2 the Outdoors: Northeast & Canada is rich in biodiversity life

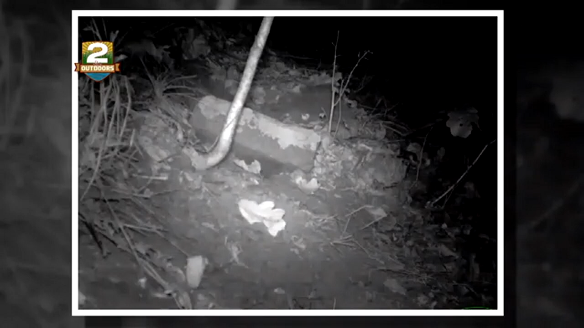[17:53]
And then, in 2015, we added the time-lapse trail camera photography study along with it, and that allowed us to kind of get an abundance idea at these different hibernaculas. How many snakes do we actually have versus just the needle in the haystack snakes that we've been finding?